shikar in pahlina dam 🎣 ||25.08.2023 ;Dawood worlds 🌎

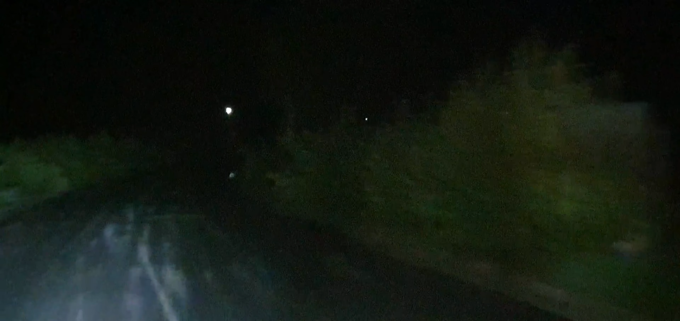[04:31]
वो खौफनाक जगह, रात के टाइम अंधेरा गुप है, सब जगह अंधेरा ही अंधेरा। हमारे मोबाइल का फ्लैश और लाइट चली हुई है मोटरसाइकिल की, तो तभी देखें कितना खौफनाक रास्ता है,